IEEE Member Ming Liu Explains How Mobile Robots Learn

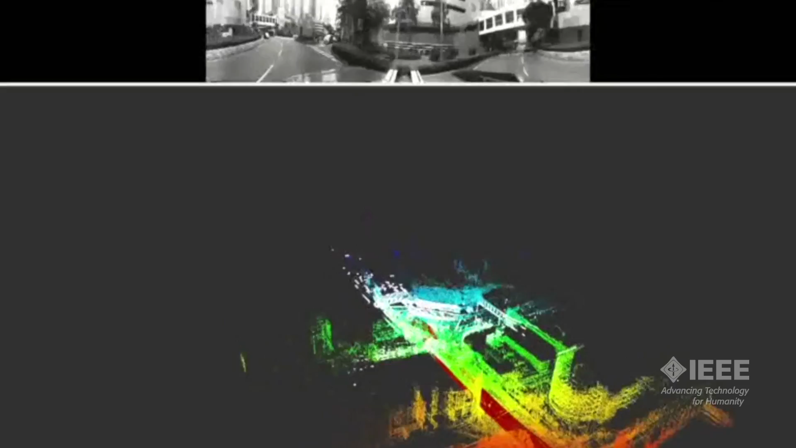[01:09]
If we talk about the SLAM problem, simultaneously localization and mapping, this is a learning process happens on the fly.
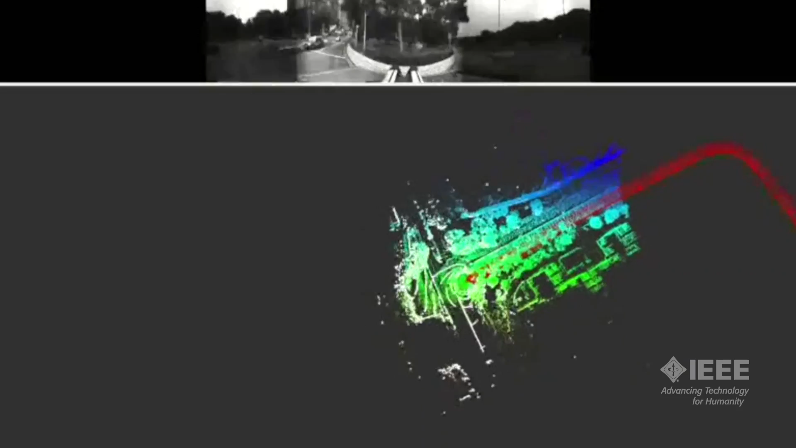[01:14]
It happens in real time. Another way we are also doing research in the so-called learning based method,